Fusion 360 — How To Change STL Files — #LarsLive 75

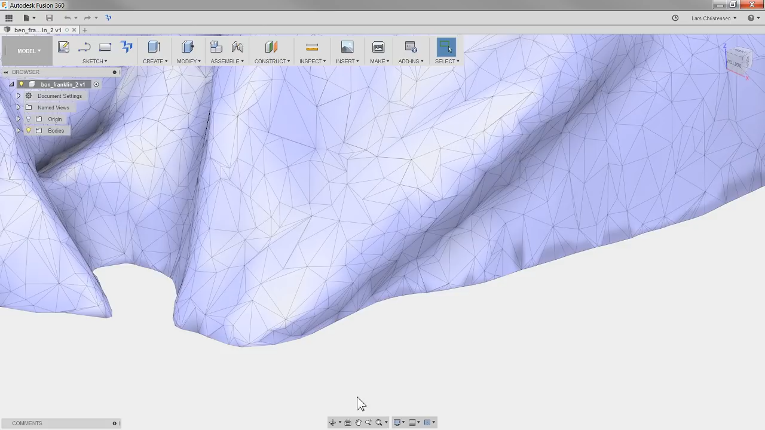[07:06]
and you can see that if we kind of like zooming in here a little bit, uh, you will see that everything is made up of these, uh, triangles isn't just an open shape.
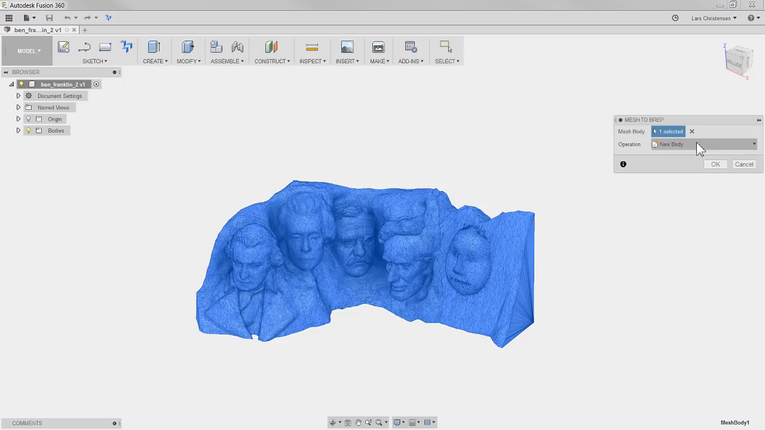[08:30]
That would really mean turn the mess into, um, something that we can turn into a solid. So if I click on that, uh, you will see that our mesh body is selected because we highlighted it and we can turn it into a new body. So I'm going to hit okay. But when I do that, I get a warning. This mess contains a large number of facets. That's the triangles. Uh, and 86 facets. Give me a dollar for every facet.
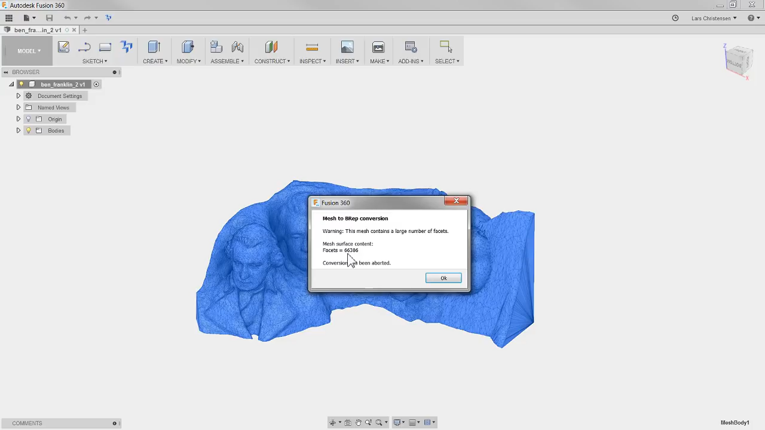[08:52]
66,386. Conversion has been aborted. There you go. Uh, forget about it. Fusion is not going to, uh, convert this into a solid. And I hope that's the 66,386 or whatever it was surface.
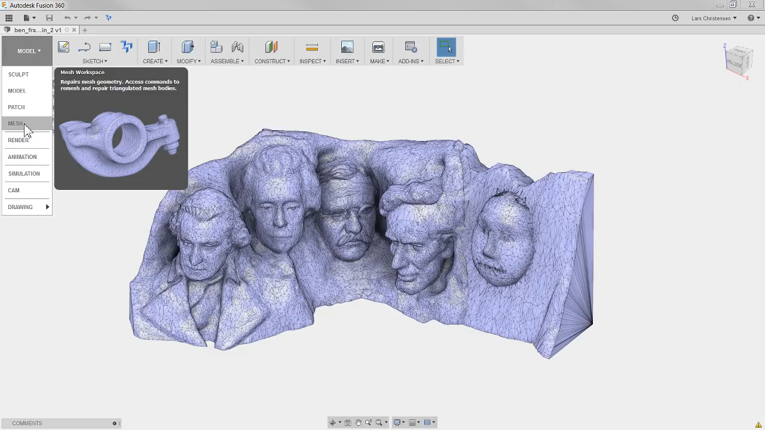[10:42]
So if you went over and you hit it in the preferences, checked on the preview, but you try to look for it now and you don't have a mesh on your screen, you're not going to see it because, you know, fusion is like, well, if you don't have a mesh, you don't really have anything to do in here. So I'm going to switch over to, to, uh, this mesh space in here. Um, and I want to show you some of the different tools where we can modify this and how we can turn it into a solid. Now, if you literally, let me just show you how to make the triangles last. So it will convert into a solid, because if that's all you're looking for, you're not, don't really watching this live stream to learn about the other tools though, that you probably should.
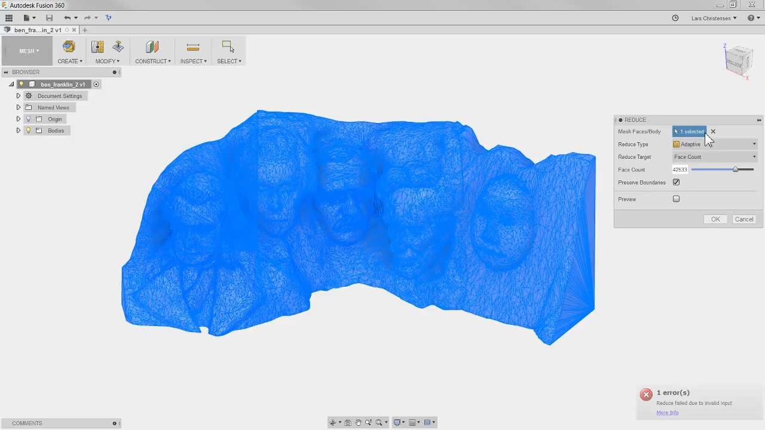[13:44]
Except if I turn the preview on, it should tell me that it's failing in here. Okay. I'm going to go to 40,000. Okay. I don't think it's going to do this. All right. Uh, that is interesting. It should be able to do this. I'm not a quitter. Um, it could be because face count. Let's try. Yeah. I want to try it one more time here. Nope. Um, let's try,
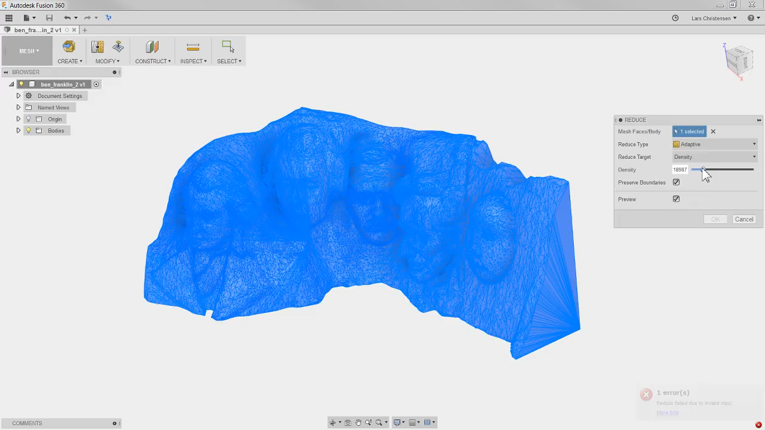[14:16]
let's try to switch it over to density instead and let's make it really small. And that's something it doesn't like about, about this. It probably doesn't like Benjamin Franklin. It's not the real vendor and Franklin. All right. You know what we're going to do? We're going to come back to this. Well, so you should try it on your model, make that smaller. But of course, the smaller you make it, um, the, the, the less detail you, you're going to get, right? So if we're looking at, at George Washington here,
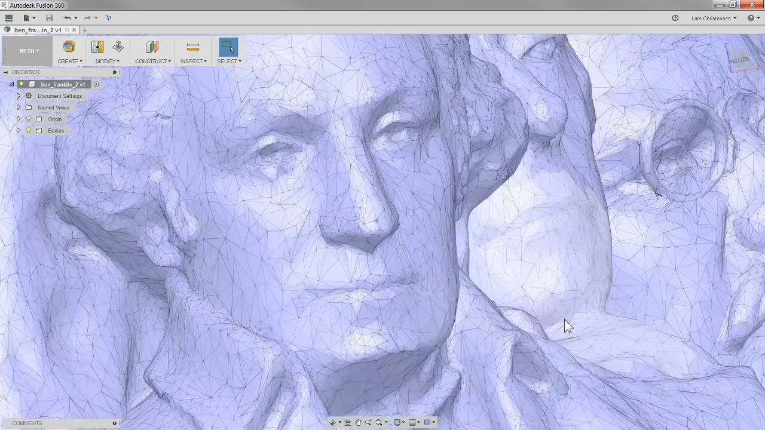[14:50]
um, you know, look at how detailed the eyes is.
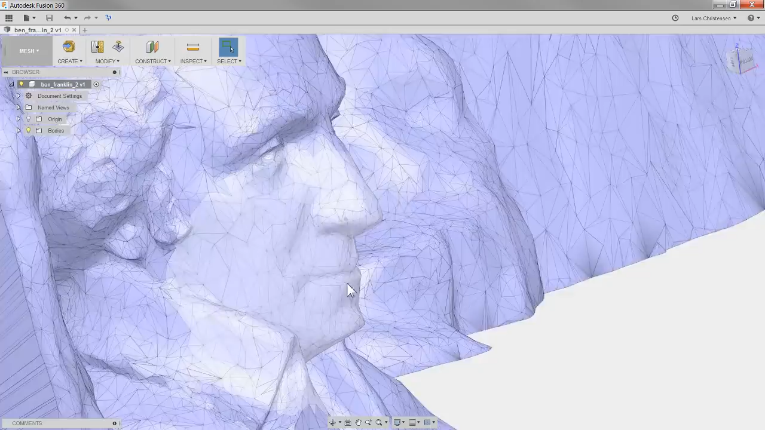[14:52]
And you know, we have like the lips or you go and look at, at my good hero here, Abraham Lincoln, right? There's a lot of detail. The smaller you're making these triangles, um, the,
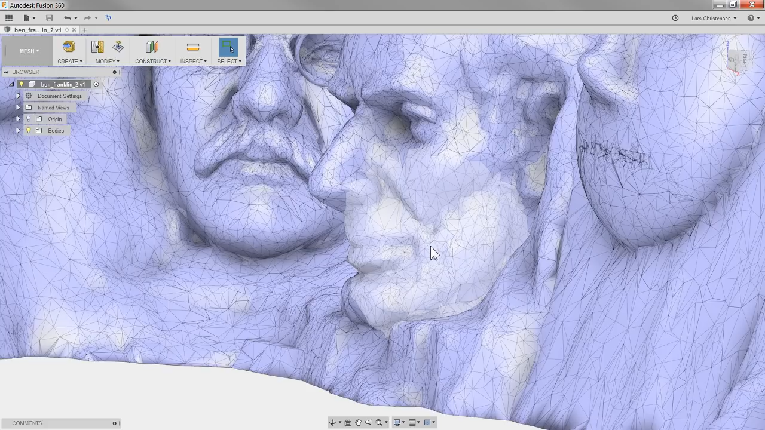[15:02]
or the bigger you're making these triangles, the less you're setting the count to the, the less they're going to less accurate. They're going to be, and you literally can end up with where, you know, the faces becomes like blocks.
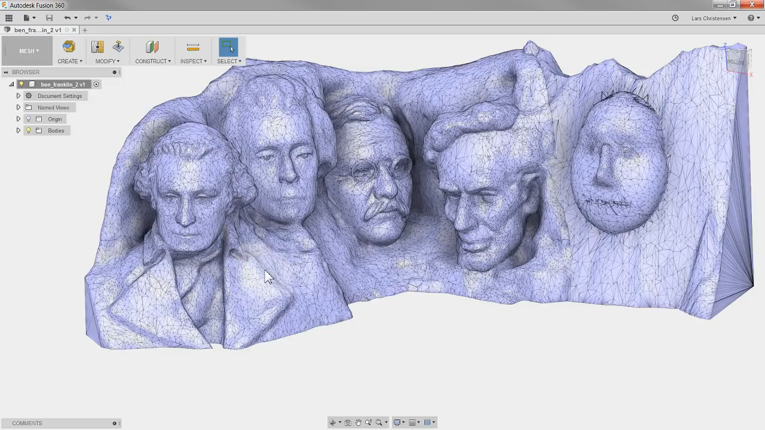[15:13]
Okay. Uh, let's try to modify this mesh first and see if we can get this, uh, face countdown. Maybe we can figure it out. So, um, I want to show you a couple of these tools.
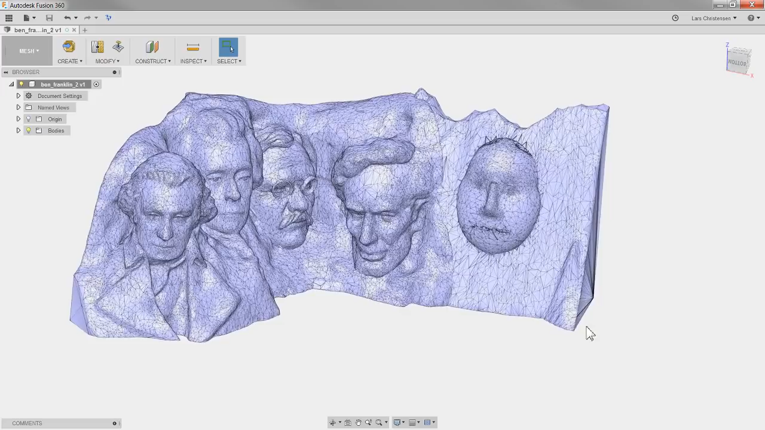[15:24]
First of all, um, this is definitely not Benjamin Franklin.
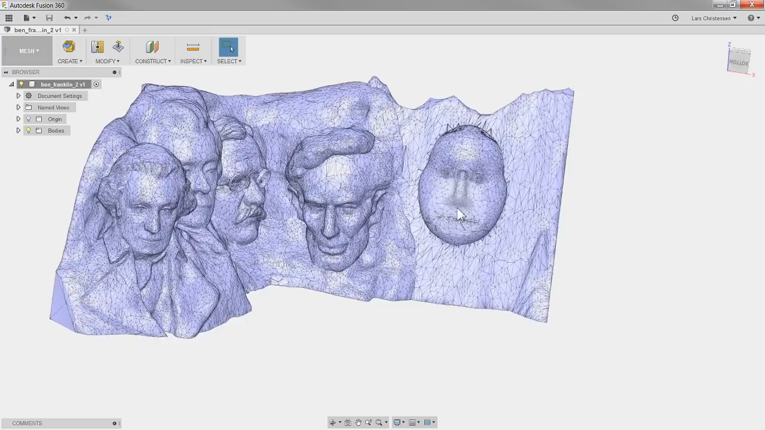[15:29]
This is a little disappointing, uh, whoever, whoever this is. Now I'm going to show you this selection tool over here, this paint tool I showed, I talked about before. There's a cool other tool in here called a mesh palette. I got to show you that. I checked, I checked that on and I get this little, uh, thing over here where I can actually control kind of like that brush size I'm picking with. So instead of making windows, I can paint. It's almost like a paint brush. Uh, and I can change the size here.
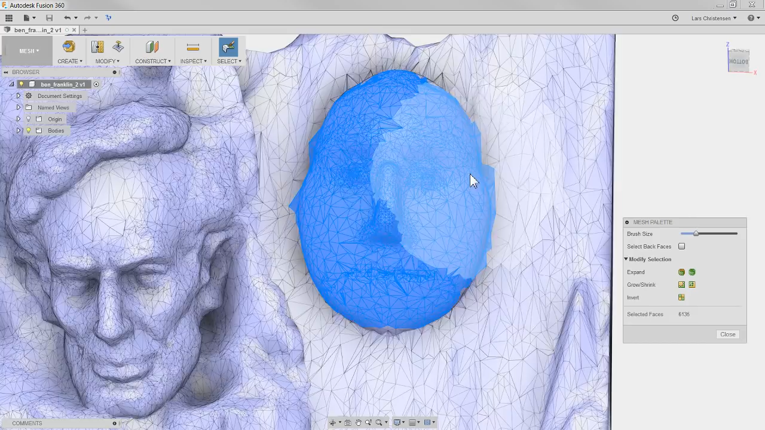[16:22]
you can make the selection bigger just by clicking here. You can make it a little bit smaller. That's kind of a nice way too, when you're trying to select something. So it's kind of like expanding, spanning out. All right. With all these, uh, faces selected, um, let's go up and hit the modify tab and let's try something crazy like erase and fill.
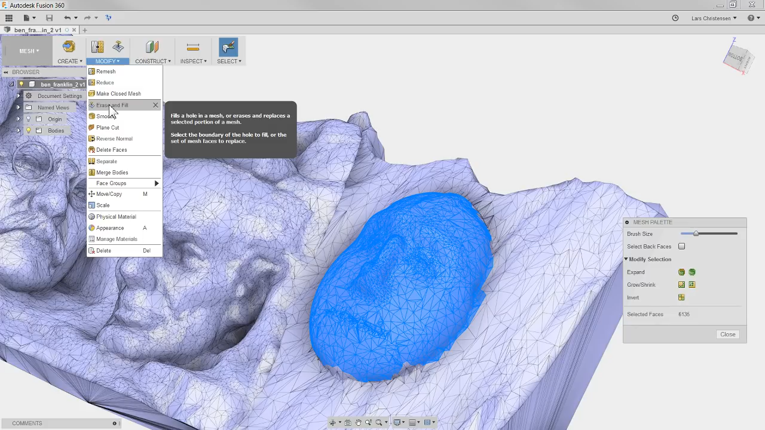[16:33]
Um, like I said, this is definitely up in Franklin's face. So I'm going to click on that and I get a menu up here.
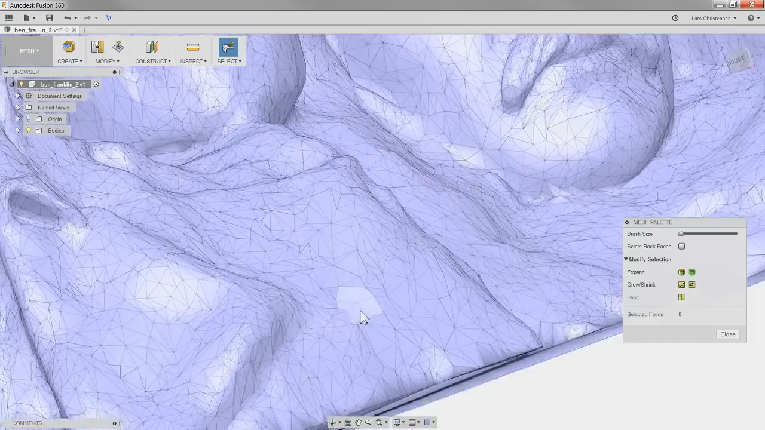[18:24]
Like if I went over an area where it was really, really bumpy. So like if we're looking at, uh, Washington's kind of, uh, code area here, if I went over here and I kind of like maybe made the brush size a little bit bigger and I took all these
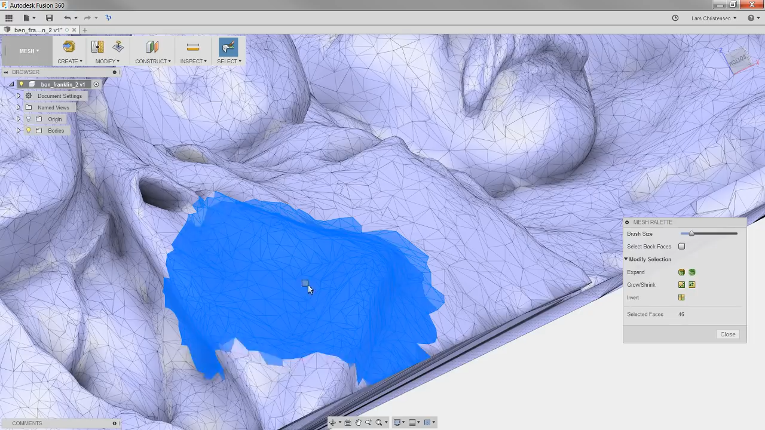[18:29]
things in here and I now go up and I say erase and fill,
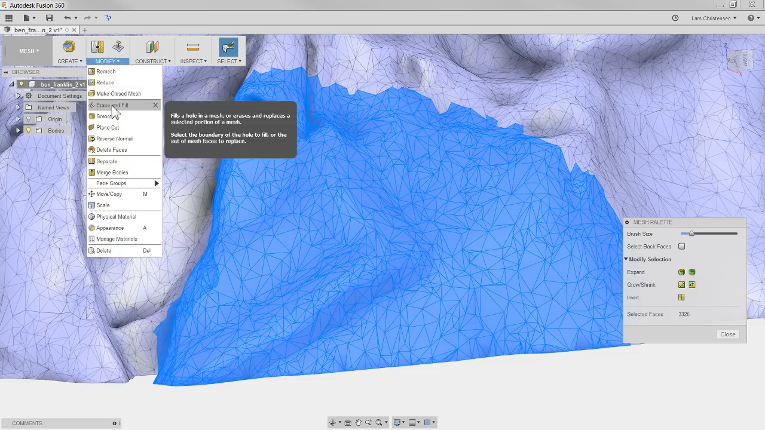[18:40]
um, and I have the minimal checked.
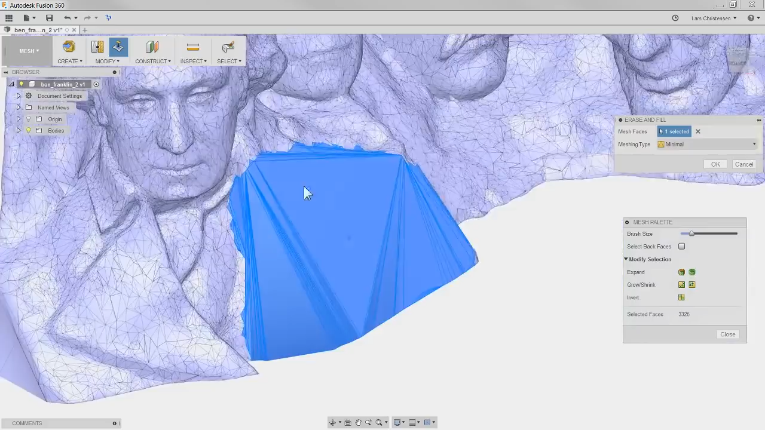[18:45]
I really just eliminated a lot of triangles on an area that may or may not, uh, be, uh, so important to you, right?
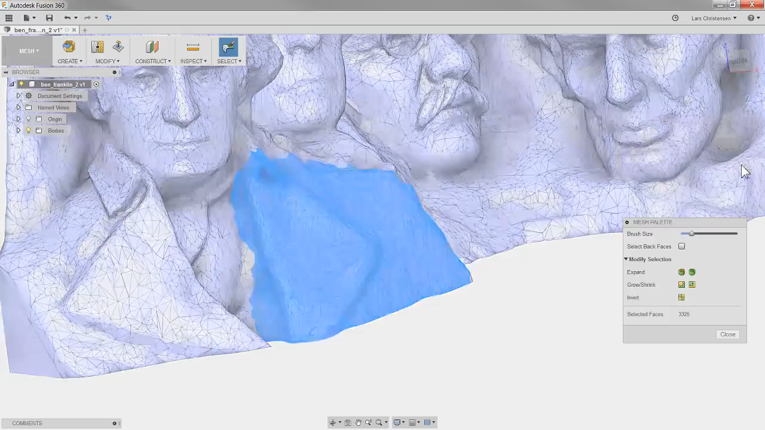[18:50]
So you can actually go in here and kind of like clean this up, uh, a little bit with this, uh, erase and fill.